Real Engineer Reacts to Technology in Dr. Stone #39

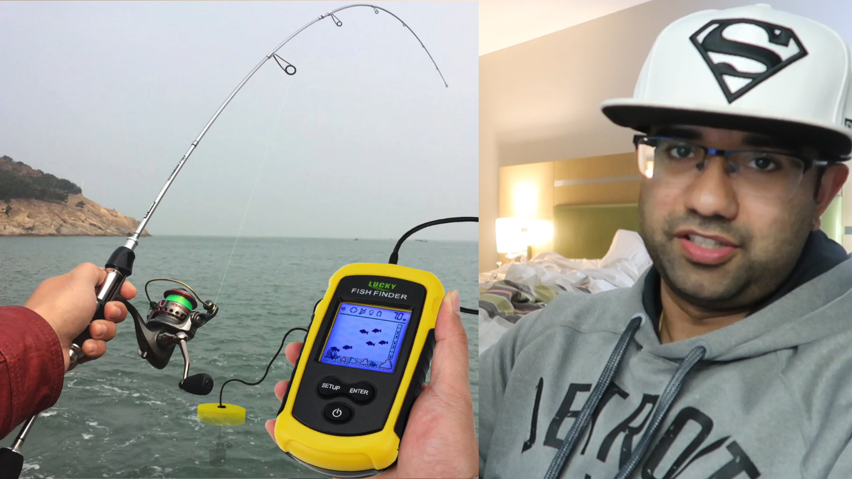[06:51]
and microprocessors it'll actually tell you like it'll have a photo of a fish it'll give you like at which depth it's at and like where it is relative to your boat and it's really really cool what they come out with but